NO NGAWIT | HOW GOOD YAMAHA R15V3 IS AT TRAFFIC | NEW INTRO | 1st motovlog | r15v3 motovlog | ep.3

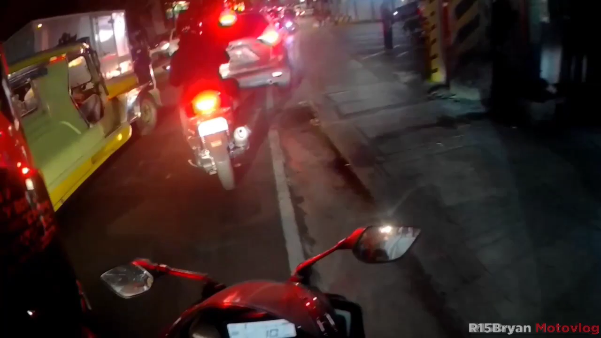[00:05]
makapasa tayo para hindi na tayo pimbahay Para meron na rin tayong income Medyo matraffic ngayon kasi rush hour,
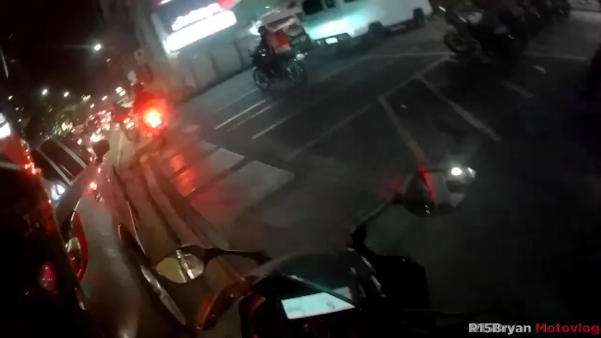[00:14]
time check Turo mga 6.30 na ng gabi I'm expecting talaga na matraffic talaga ngayon dito sa Show Boulevard ba to? Alam ko Show Boulevard to Since nandito na tayo sa traffic,
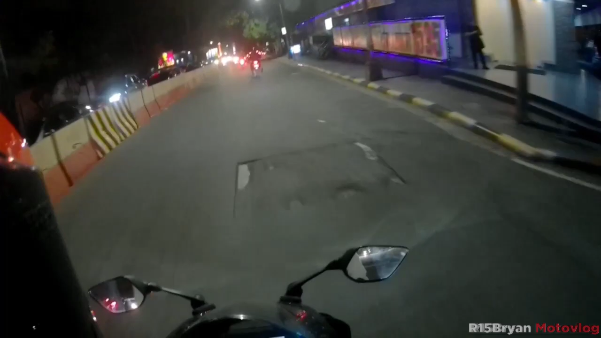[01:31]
wala pa akong mic ng SJ cam So Itong audio na naririnig nyo ngayon is Galing lahat sa cellphone recording So good luck sa akin Mamaya sa pag-edit So, man, di masyado matraffic ka Sana madaanan natin yung traffic Dito tayo dadaan sa Ortigas Liko tayo dito sa Valley Verde Shit
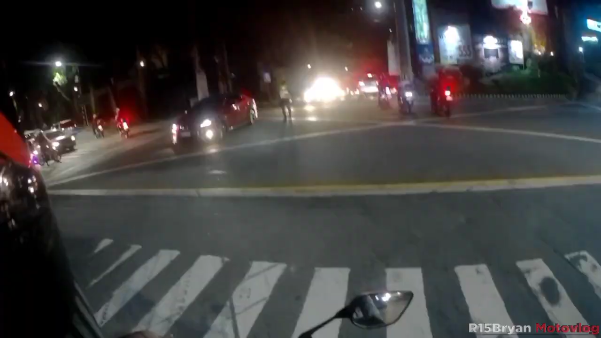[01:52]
Pwede ba tayo lumiko? Okay, hintay muna tayo So, abang naghihintay tayo ng traffic Ayun, pinadaanan tayo ni Bossing
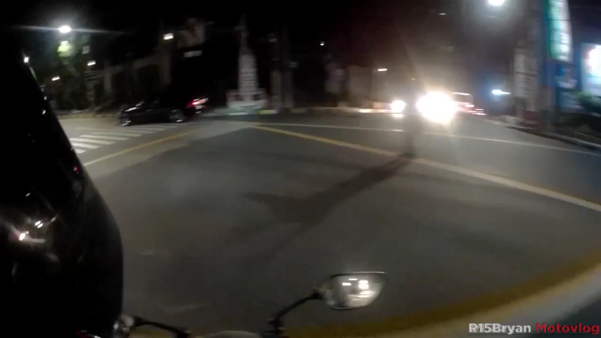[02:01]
So, yan guys So, wala pa akong gano'ng traffic dito Mamaya paglabas natin dito Paglikaw natin sa Kanan Sigurado na yan guys Traffic na to Order na naman ako Order na naman ako ng ano Microphone Pero hindi ko sigurado kung kailan yung dating Saanong bukas makuha ko na din Agad kasi Alam mo ko,
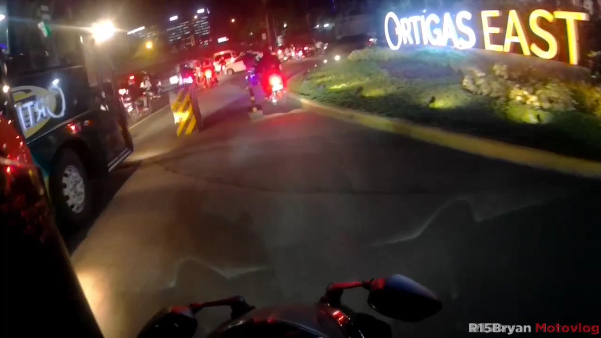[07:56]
kotse Kaya yun Yung nakakailang saan nya Yung pwedeng maging cost Na masanggi mo Yung mga kotse Dahil sa side mirror din Yan lang Ganyan lang yung pinaka basic Kasi
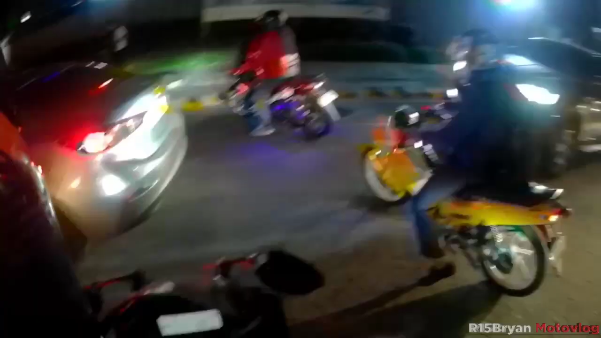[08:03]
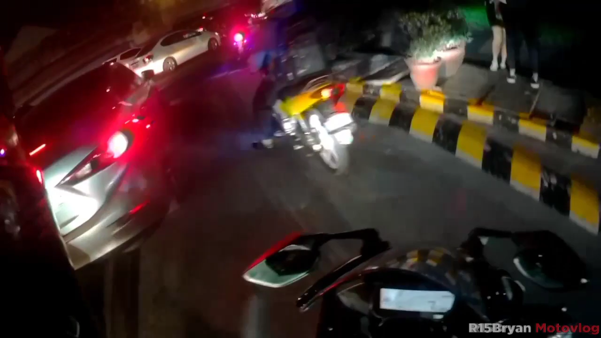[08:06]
Mababa naman yung motor Hindi naman sya ganun katakasan
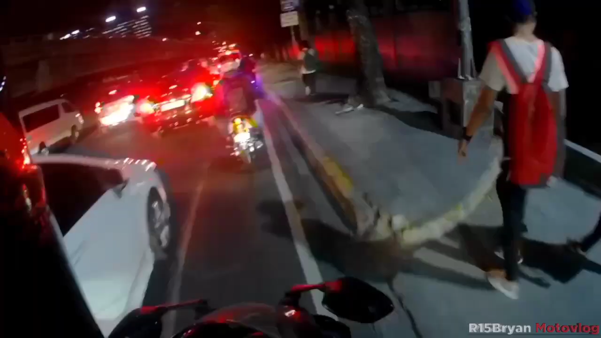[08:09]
eh Haalahan mo lang dito Kapag sumisingit ka Yung buntot Yung buntot mo Kasi Mahaba Since mahaba sya May possibility na Masanggi mo Yung sisingitan mo
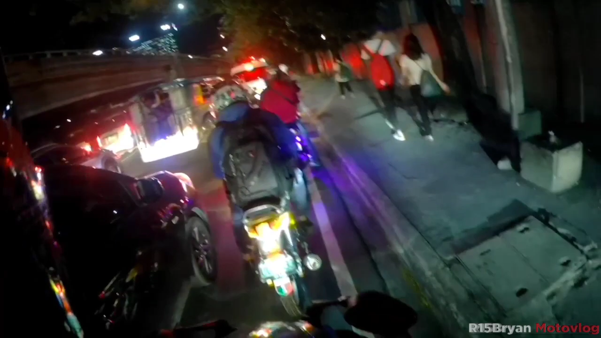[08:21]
Kapag Hindi mo tsinet Yung buntot Oo Lagi kong ginagawa yun Lalo na kapag Medyo alanganin yung Yung sisingitan ko Lagi yan Lagi kong Lagi kong tinitignan yung buntot Tignan natin dito ha So ganito lang Basic lang Titignan mo lang yung buntot Tignan mo na sa harap
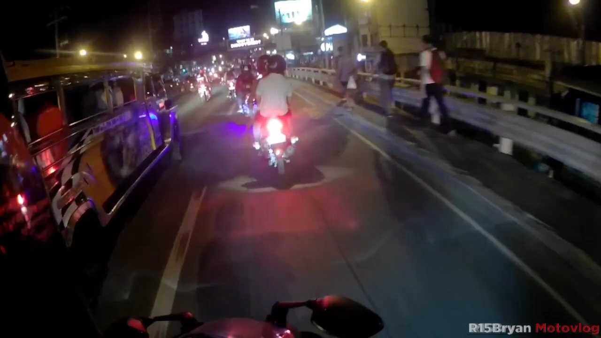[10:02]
yung motor ko Pero si airpat yung Nagdadrive Tapos ako na Ako backride Then may binili lang kami Pauwi na kami Traffic Tapos nandun Nandun kami sa gilid So nasa unahan kami Tapos nasa gilid kami Tapos
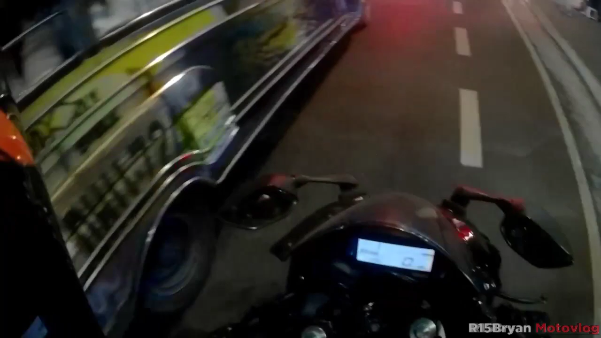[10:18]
Itong kamoting Grab driver na to Diba
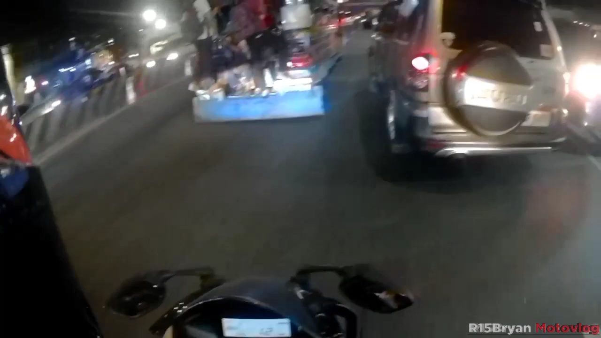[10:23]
Galing talaga siya sa gilid So ito kami Kunyari ito Tapos dito siya galing